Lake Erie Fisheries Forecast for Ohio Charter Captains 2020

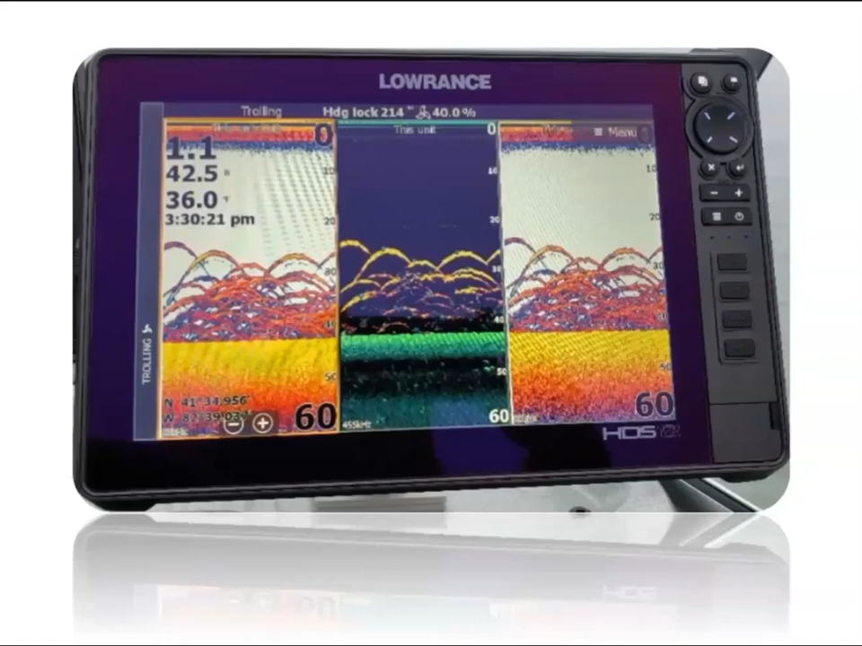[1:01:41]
But with this current walleye population and the numbers of fish we're looking at, there are days and places where all three frequencies tell you the same thing. You're over top a lot of fish, and usually when you see something like this, as soon as they choose to bite, it's hard to keep up with the action. So really exciting time for walleye, no doubt.